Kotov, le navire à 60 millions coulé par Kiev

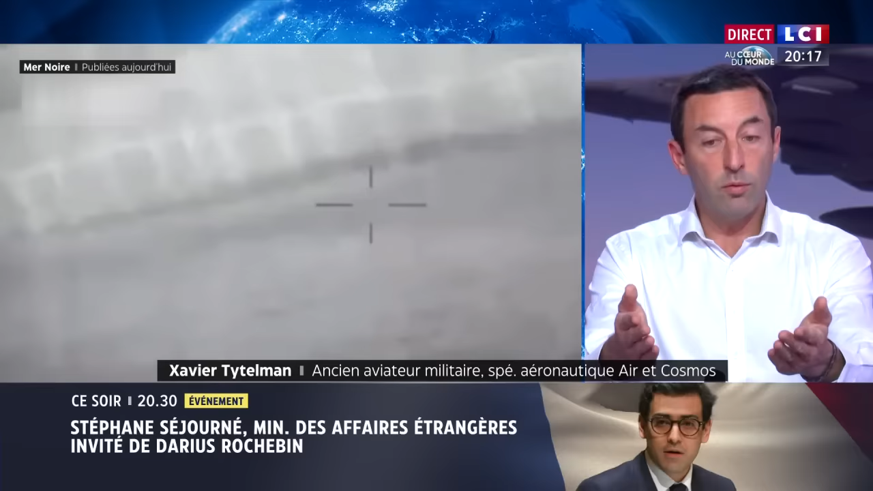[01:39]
Ils renvoient cette image en temps réel, et ils arrivent à taper plusieurs fois de suite sur ces bateaux jusqu'à les faire couler.